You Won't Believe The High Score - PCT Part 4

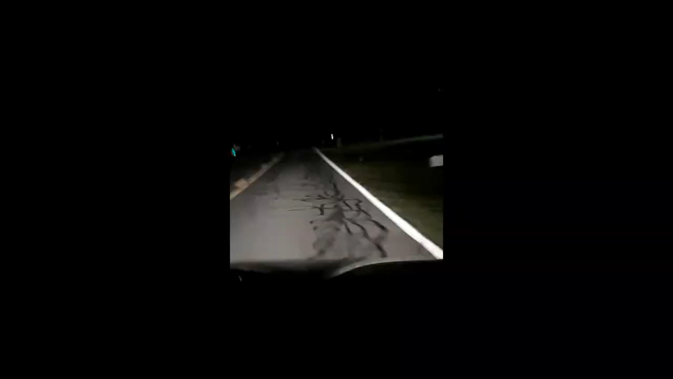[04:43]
Shape, as you can see. Watch this, look. Stop. You don't hear that. There's no buzzing. You can just run off the road. It's no problem. Hit a fire hydrant. Stop it. Jesus Christ.